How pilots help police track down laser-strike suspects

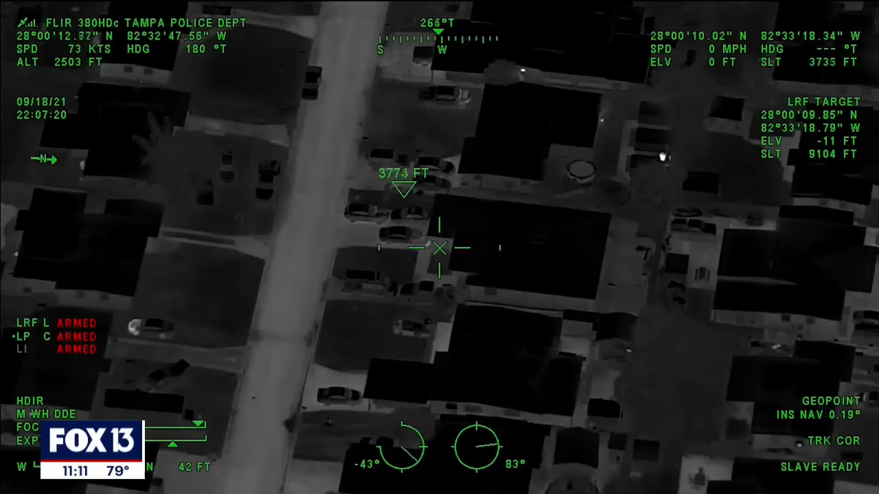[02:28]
Our target down here. He's just sitting out in front of the house.